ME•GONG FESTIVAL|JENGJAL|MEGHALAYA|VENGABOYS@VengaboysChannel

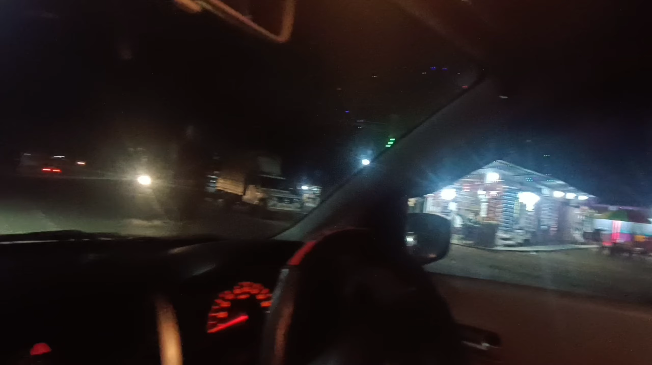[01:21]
So National Highway 17 से मेघालय जाने वाला रास्ता है. ये पाइकान से यहाँ पे इस तरफ जाएंगे हम लोग.
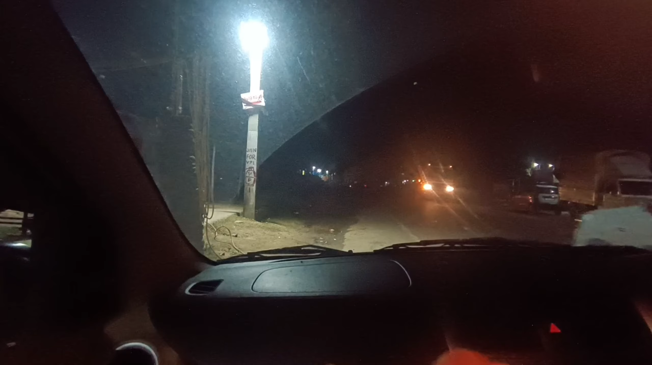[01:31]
तो यहाँ से लगभग 65 किलोमीटर है.